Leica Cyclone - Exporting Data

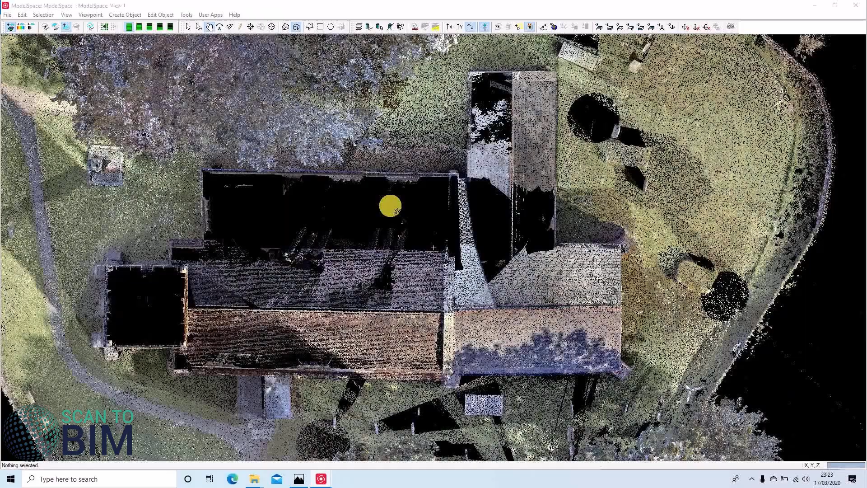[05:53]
We can also publish to TrueView local.
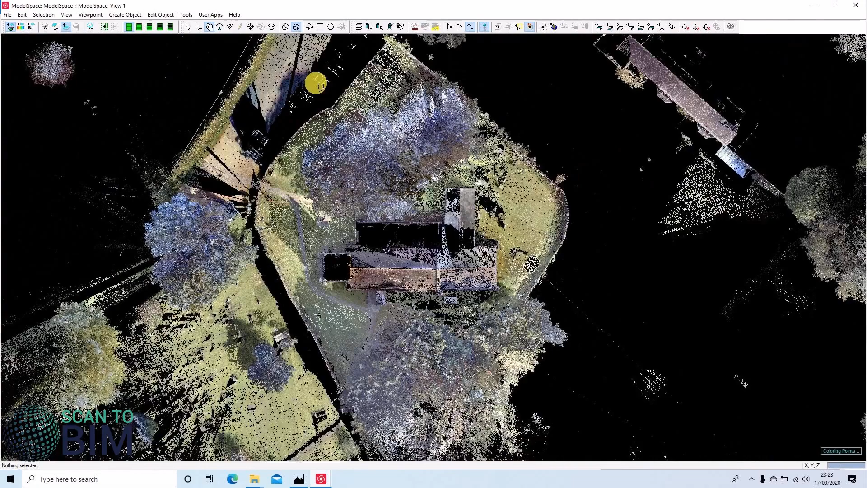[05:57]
So to access that, we'll go to file, publish to TrueView local.
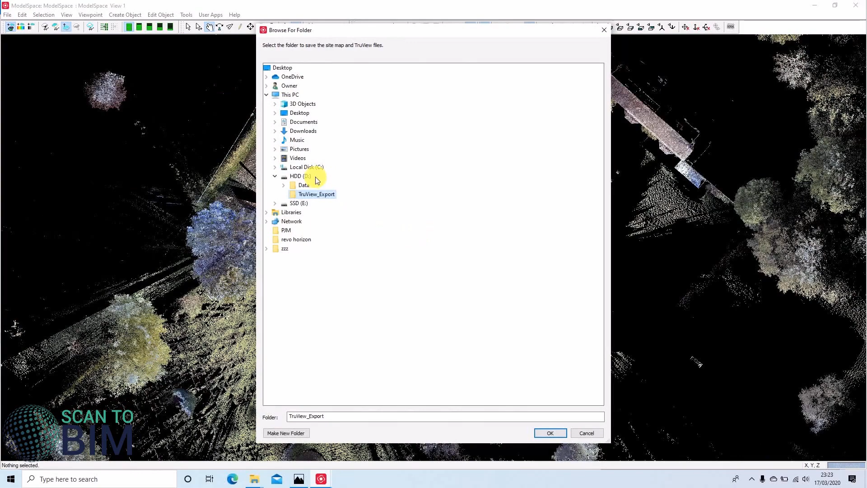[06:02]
And we're going to choose our folder here, TrueView export.
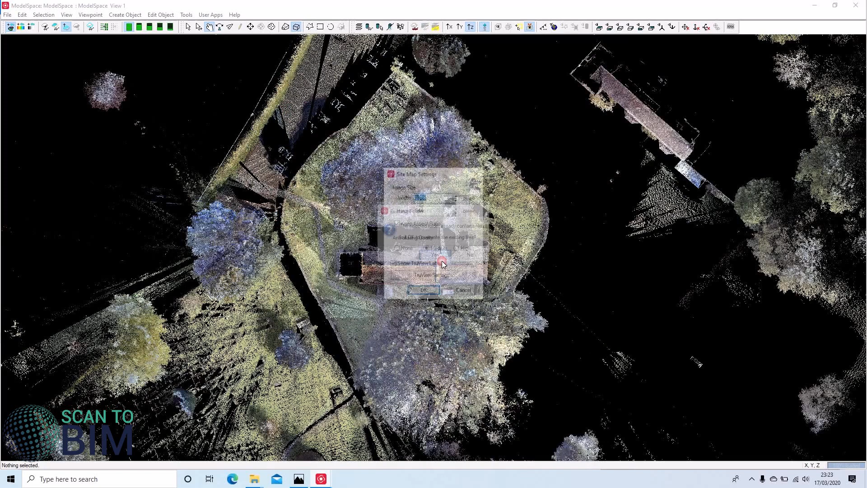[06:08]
And I'm going to leave anti-aliasing quality at medium. The image size is the size of your site map. And that will appear when you open the TrueView. And there are some TrueView settings. We're not going to go through all of the settings, but we'd like to include the point data so that we can take measurements from the TrueViews. And we're going to leave geometric objects ticked, smooth shading ticked.
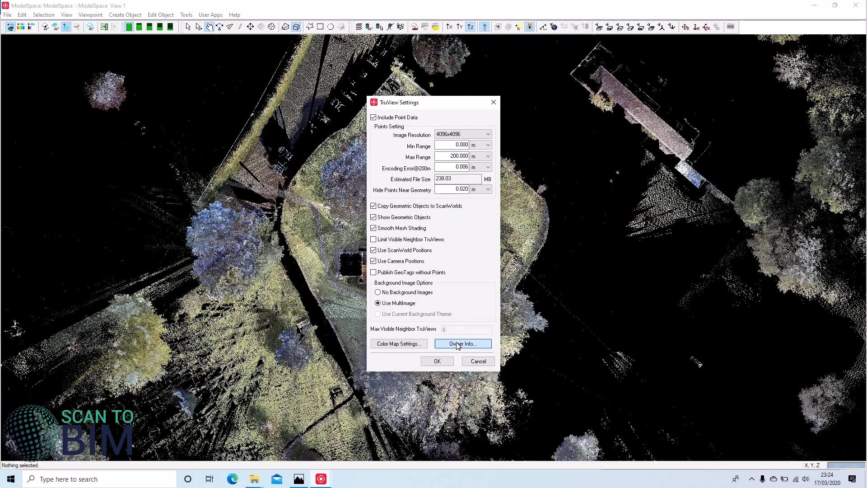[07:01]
We're choosing colors from scanner. You can apply a camera correction, but our images don't require that. And you can set your own owner information so that if you supply this as a deliverable, your client knows some metadata there. So we'll click OK to that message and choose the scan logs that we'd like to export.
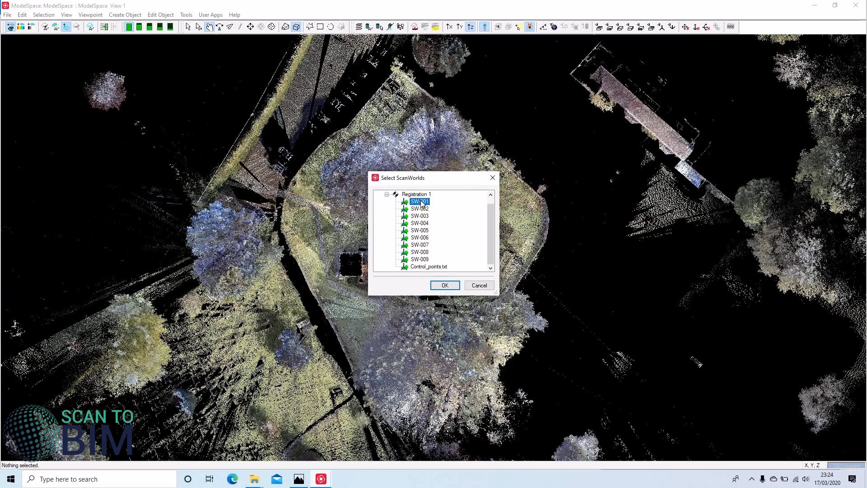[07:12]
And now I'll pause the video while Cyclone exports the data.
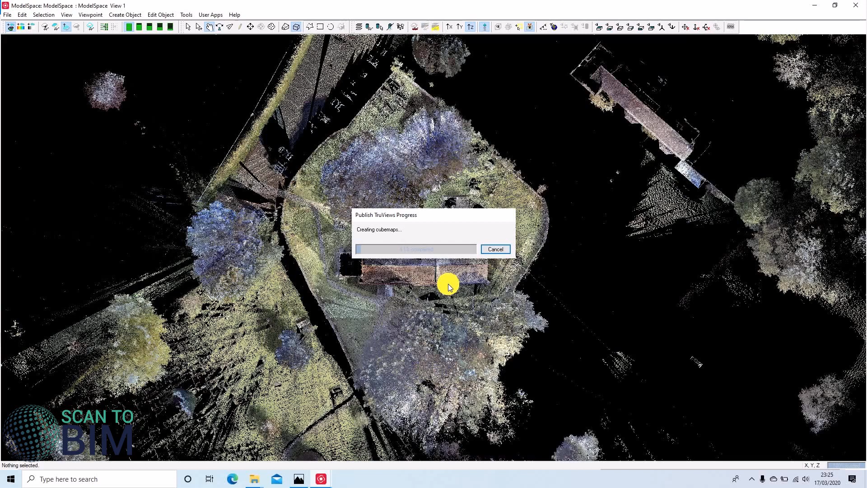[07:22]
So here we have the TrueView export. We can see here we've got our sitemap.
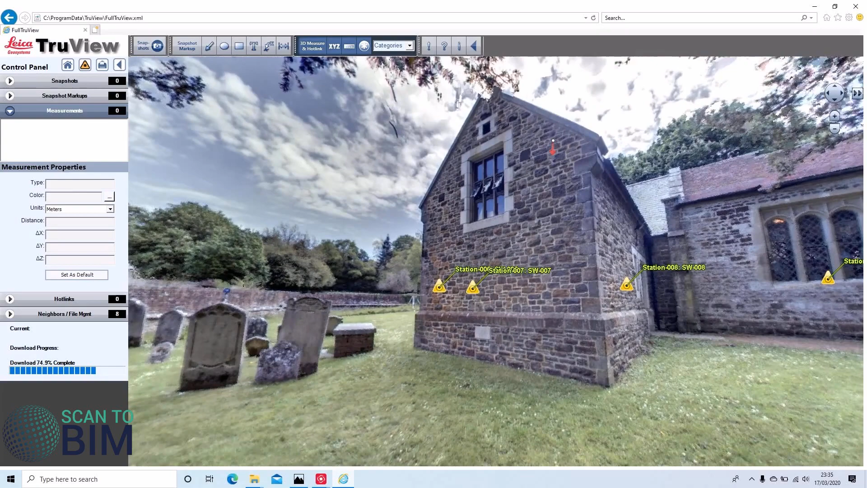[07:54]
So we can move from setup to setup by clicking on the icons.
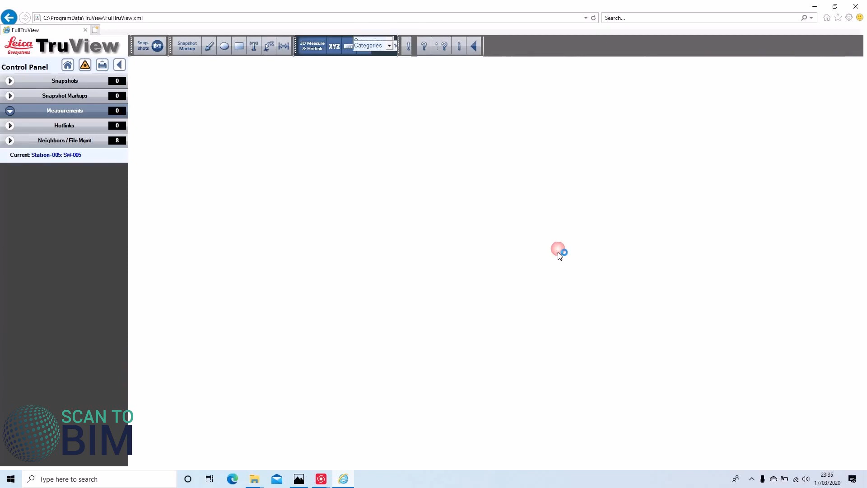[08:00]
Alternatively, we can always go back to our sitemap
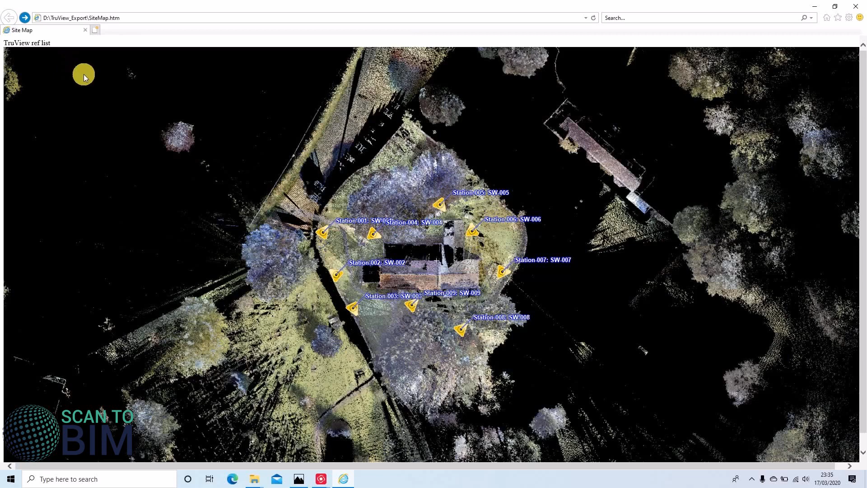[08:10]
and then choose the one that we'd like to look at.
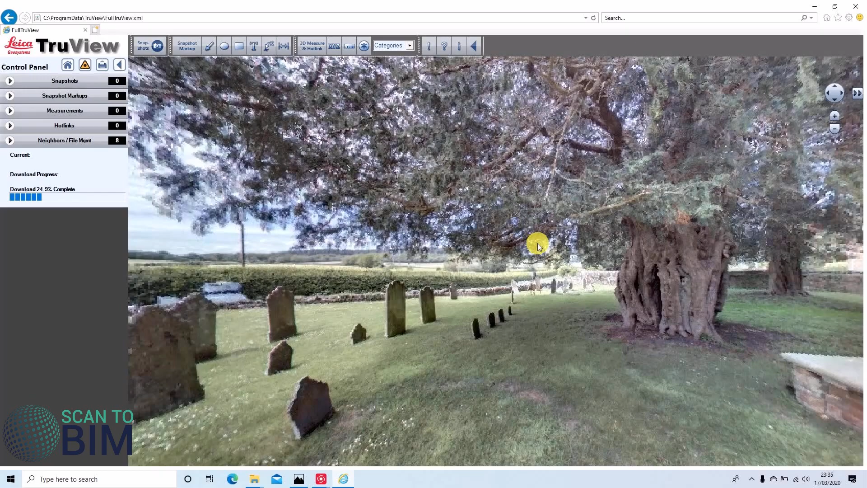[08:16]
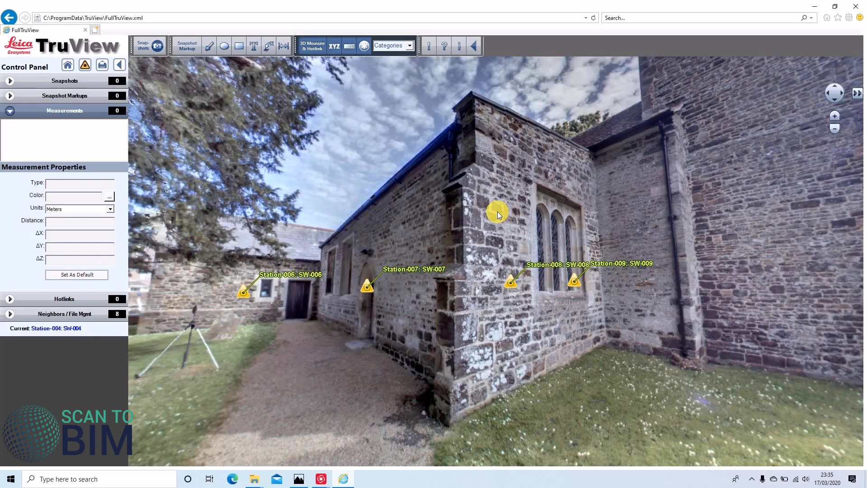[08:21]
So the beauty of TrueView is that it's very simple and intuitive to use. You don't need any special CAD skills. We can mark up distances. We can leave text annotations.
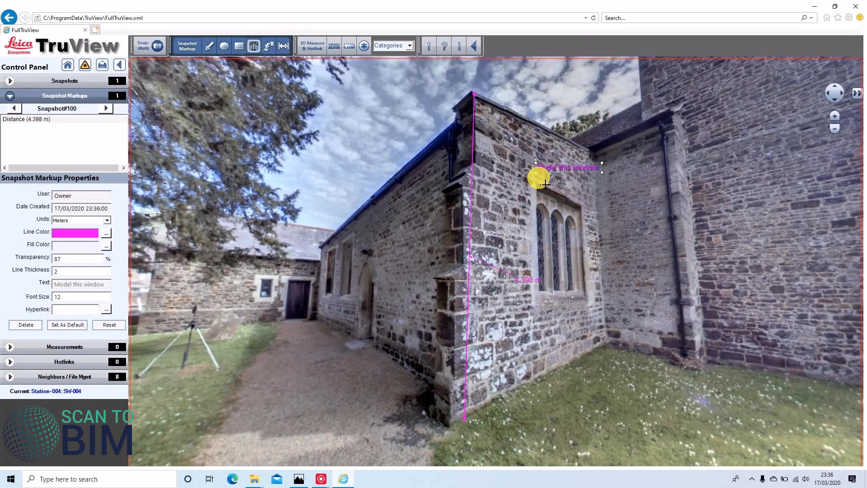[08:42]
We can also mark up coordinates. Let's know the building corner there.
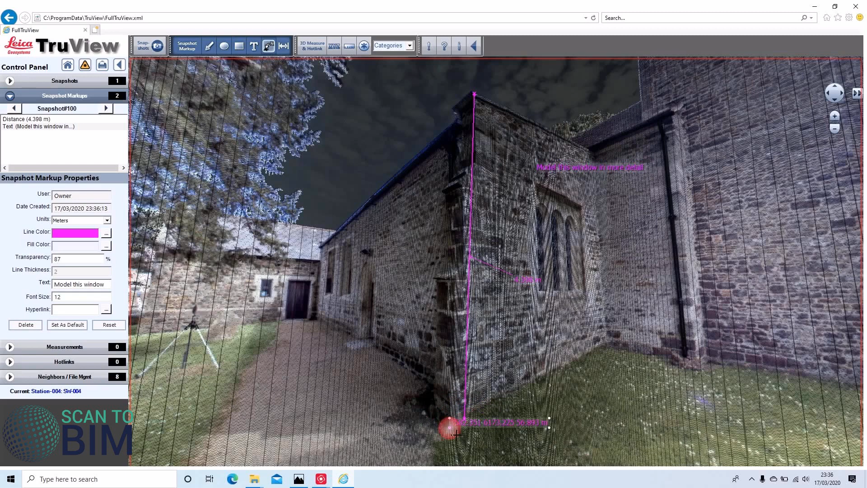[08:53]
Give you the coordinate. Overlay notes can be saved as XML files, which are easily shared via email. If the TrueViews are all shared on a server, then anyone accessing them will see the comments. Finally, you can also take snapshots and you can add in hotlinks.
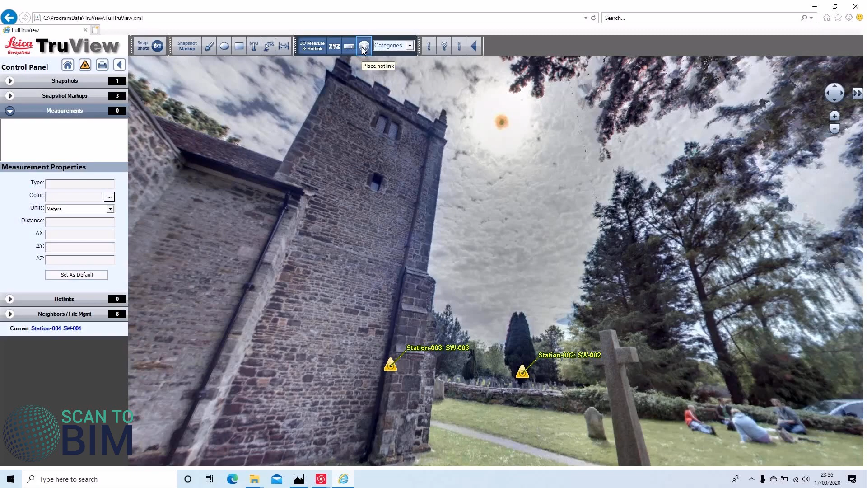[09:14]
Just add one here.
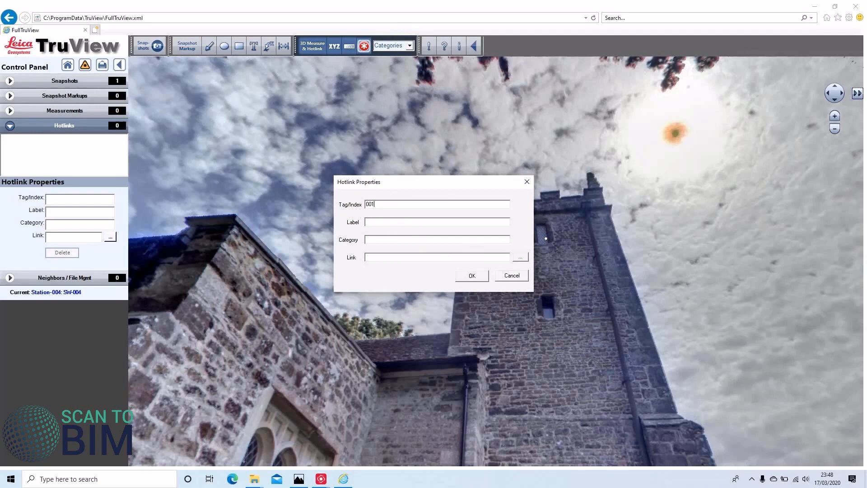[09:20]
And we can give it a link.
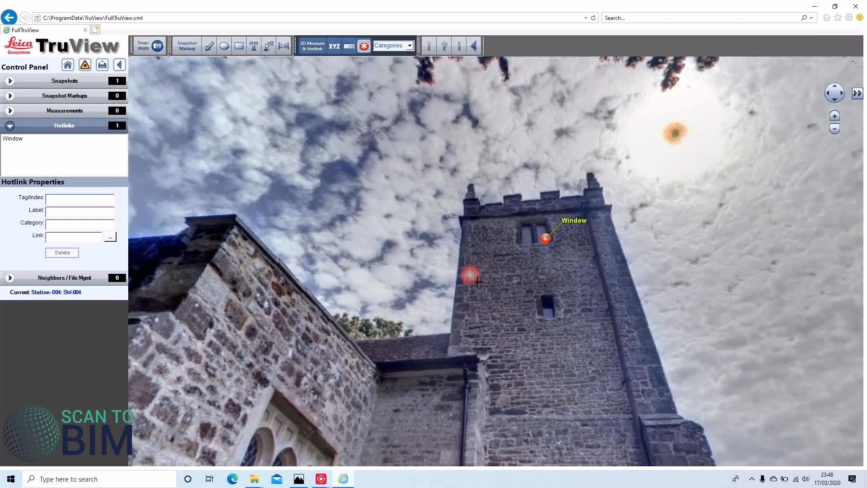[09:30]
Like so. Like so. Now when someone's using the project,
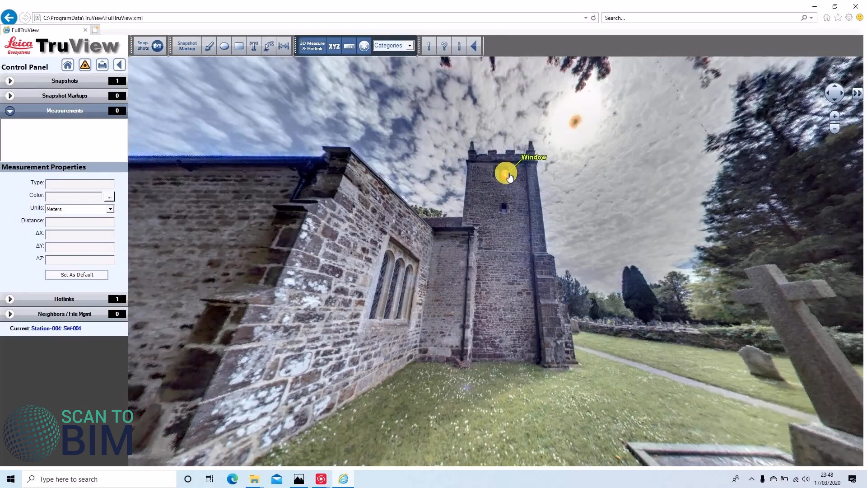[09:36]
they can click on that link and it will open a URL on stained glass.